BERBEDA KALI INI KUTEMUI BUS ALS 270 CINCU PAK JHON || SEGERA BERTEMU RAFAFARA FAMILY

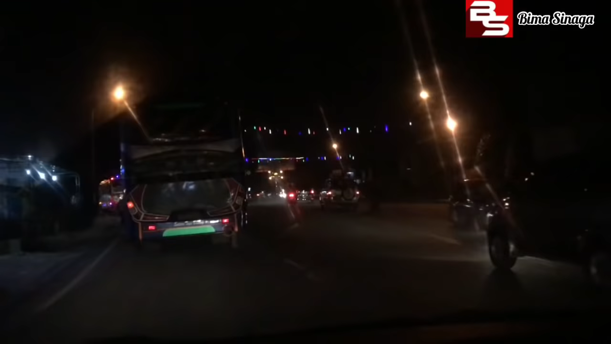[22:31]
Kita berpisah di simpang Medan saja lah teman-teman, biar jumpa sekali lagi. Ini simpang Bio tadi malam hari ini. Nah, yang sebelah kiri ini rela nanti pelan-pelan.
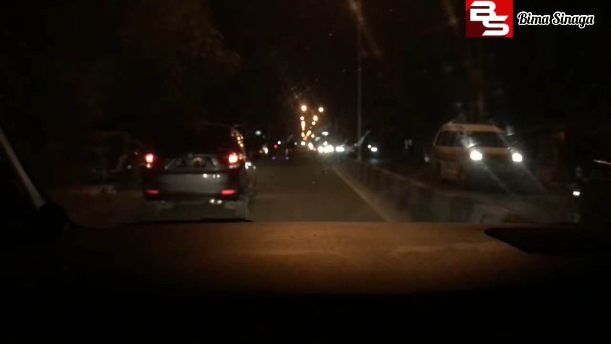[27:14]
Ada mobil plat Jogja tadi, plat AB.
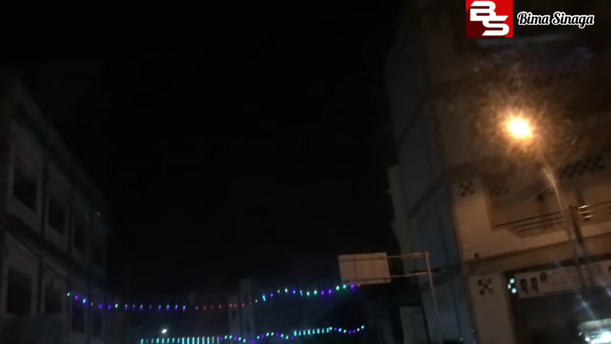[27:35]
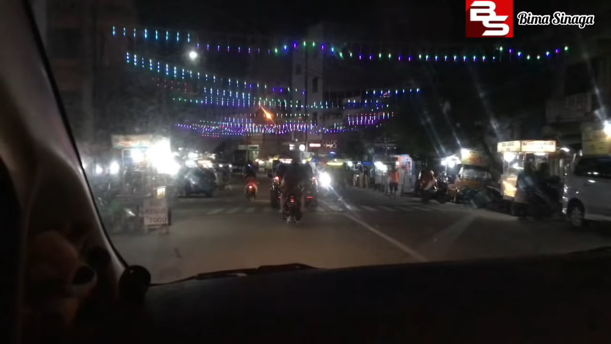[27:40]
Jalanan pulang menuju ke Matang Bandar. Lewati kota Tebing Tinggi nih, kalau malam gini teman-teman. Malam minggu